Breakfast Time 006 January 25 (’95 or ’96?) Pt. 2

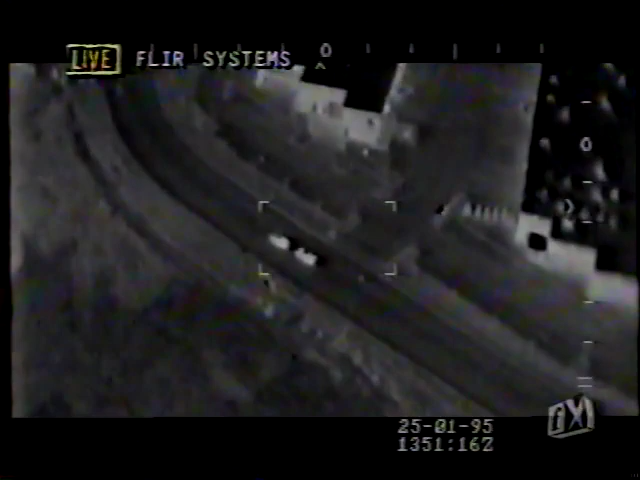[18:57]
We have two cars. One is our criminal, and one is our police car.
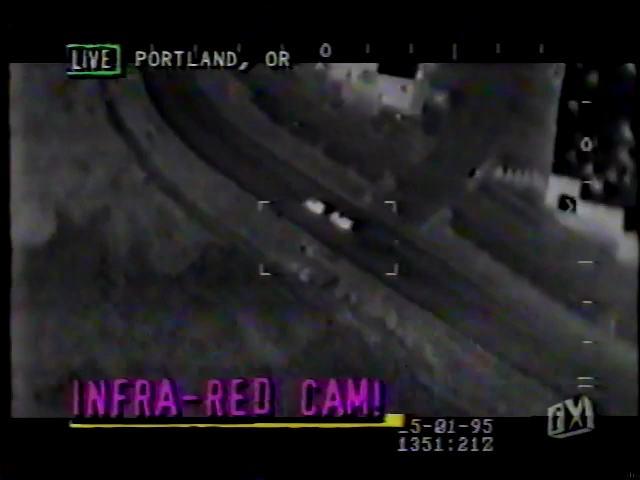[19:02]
So let's start the crime situation, Dave. And what's happening is our helicopter is going to help the police fight the crime. Now, explain to us what we're actually seeing here, Dave. What we're seeing is an infrared image.
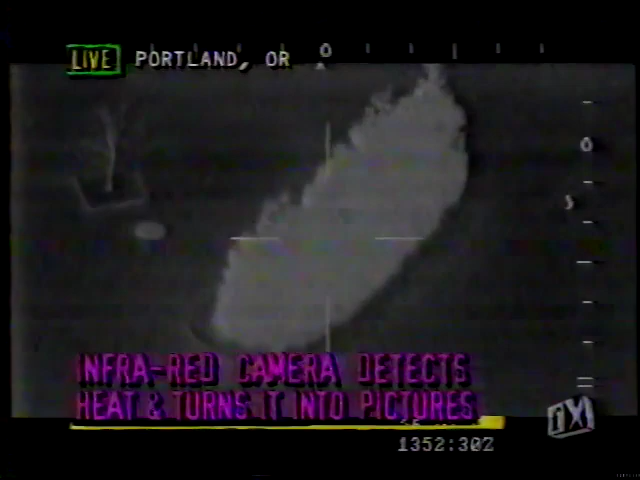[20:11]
Now, you're gonna call. Now, what's interesting here, he's hiding in the bushes. Now, usually you wouldn't be able to see him in the bushes. That's correct. That's correct. In fact, if we switch to the TV camera, you won't be able to see much at all.
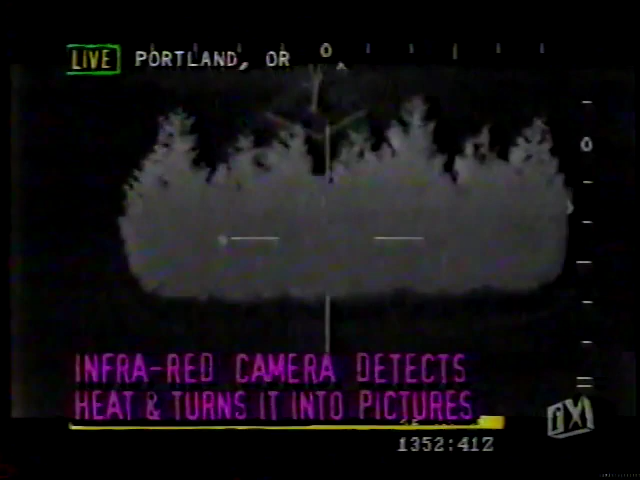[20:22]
Now, we have a TV camera up in the helicopter, Tom, just to show you what you can see or what you can't with a normal camera. There you go. That's back on the infrared camera.
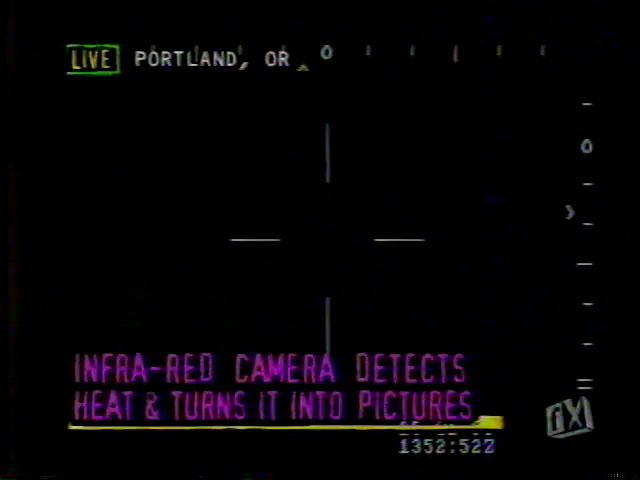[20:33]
Now, he's hiding in the bushes. And what's happening is our police officer down on the ground is in touch with a helicopter. And he's giving him advice. He's saying, yes, go and have a look in there the bushes. Is that correct? There he is. That's Casper, right.
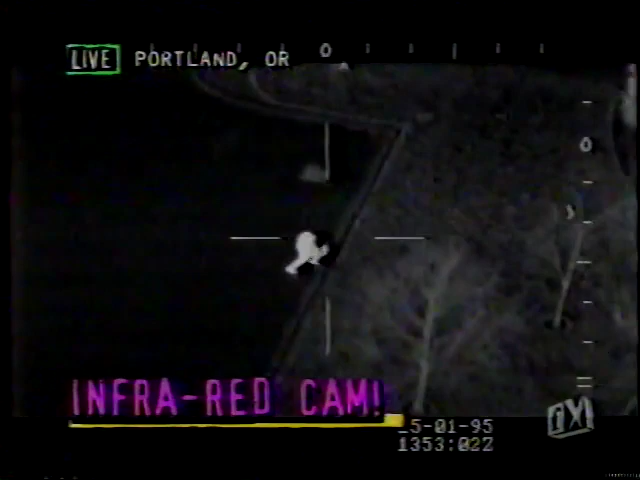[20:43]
Now, he can direct Lee the police Krug, officer the to chase the suspect. So now there's been a situation where actually a suspect was hiding in the bushes right next to a helicopter, right next to a policeman, and he couldn't see him. Yes, that's it was incredible. So dark, it was pitch black, and neither of them could see each other. So the officer in the air directed the officer on the ground to reach out, and he actually touched the suspect, and they both jumped from surprise. Now, how is this actually helping police in sort of when we're doing high-speed chases?
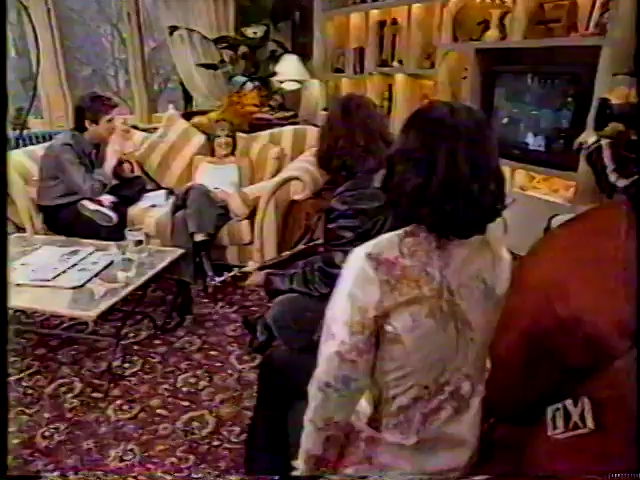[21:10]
It's actually reducing the incidence of civilians being hurt. Well, that's right. They can follow a car from the air. They don't have to create a high-speed chase situation, which is dangerous both for the police and for innocent bystanders.
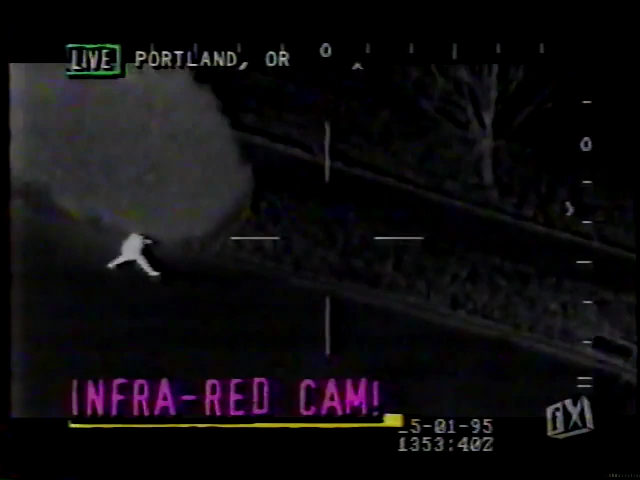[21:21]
Well, there you have it, Tom. That is infrared technology in action. Wonderful. The criminal is still running away. Hopefully, the policeman will catch him. Yeah. And we're going to show you exactly how infrared technology works a little bit later.